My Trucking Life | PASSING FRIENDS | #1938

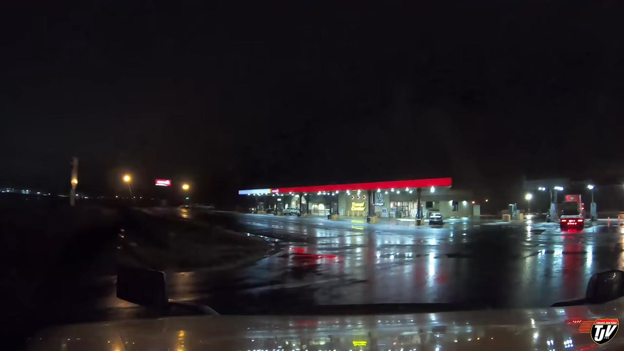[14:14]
Let's go right to this one. You want to know why I'm picking this one? Because I'm lazy and I want to be as close to the building as possible. What? Well, this guy's got a big heavy load.
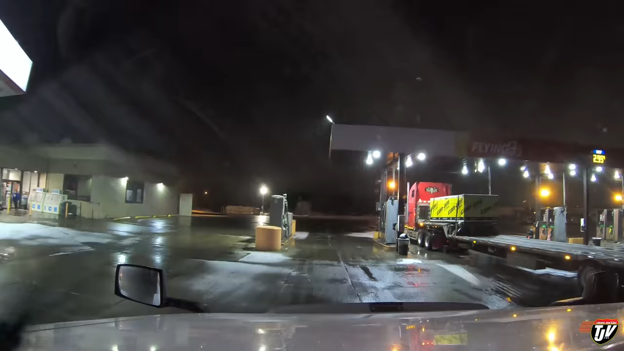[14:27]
Look at that. Woo! Careful with that. Get yourself an overweight ticket.
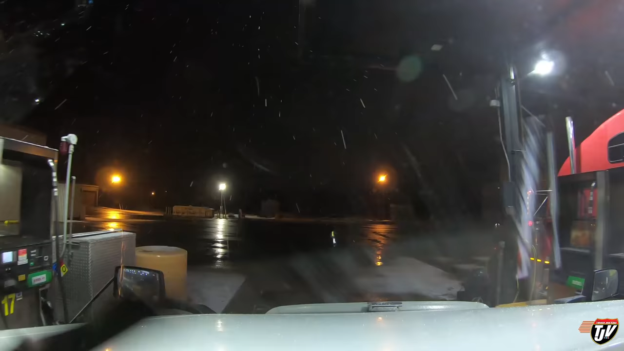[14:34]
We're not gonna get diesel number one today. Just gonna get the regular diesel.